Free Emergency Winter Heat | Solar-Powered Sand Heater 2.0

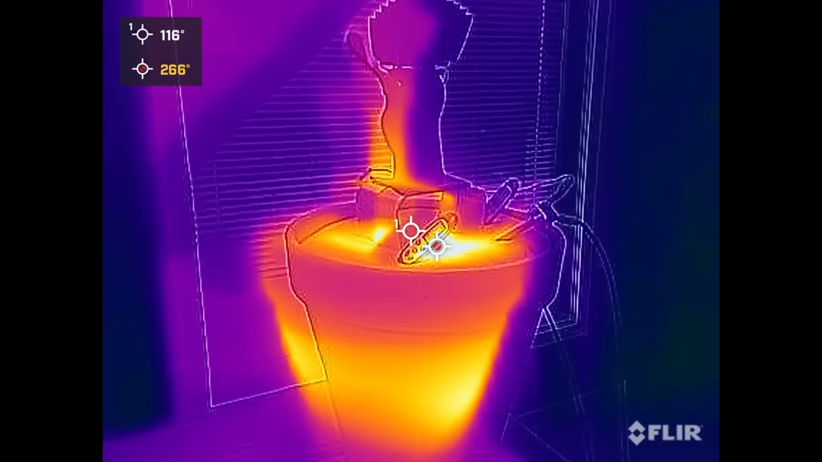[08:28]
create a little bit of current when there is a difference in temperature from top and bottom.
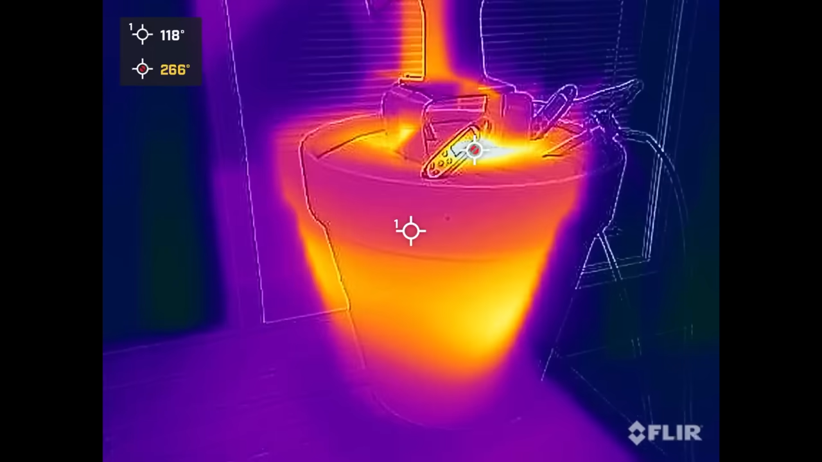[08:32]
So with this FLIR thermal imaging camera the little target in the middle give us our temperature and the red target is the maximum within the scene.
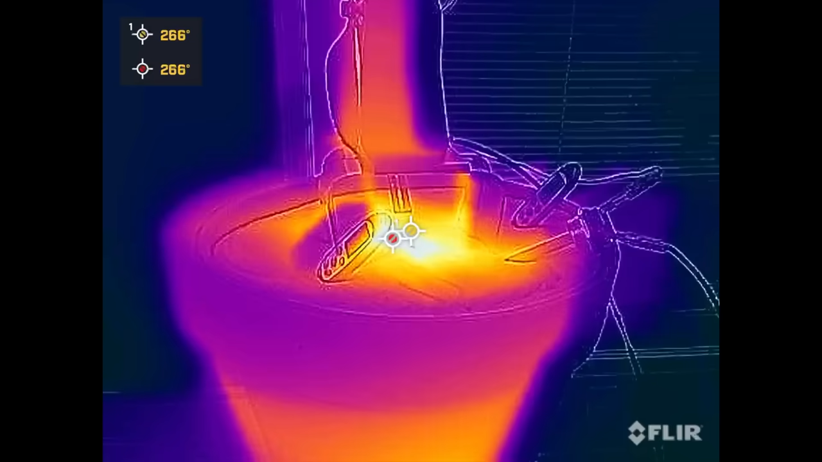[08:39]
So right in the middle there it's maxing out the temp but this base is about 160 degrees
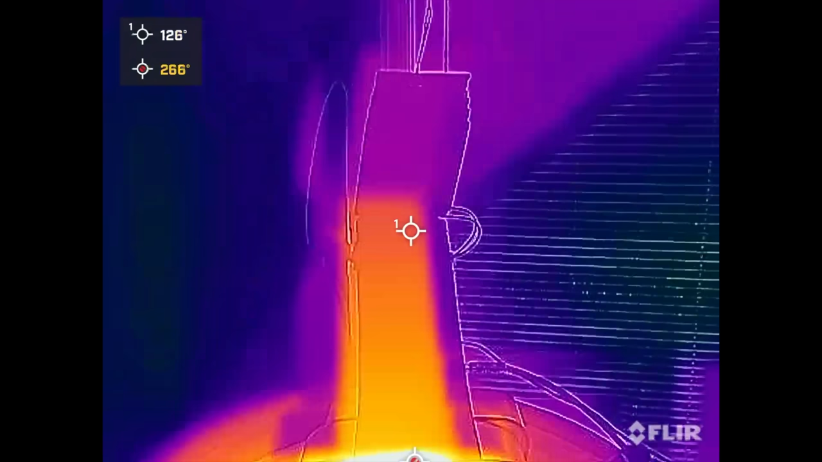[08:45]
Fahrenheit and the top is 85 so that's enough of a difference to then spin the fan.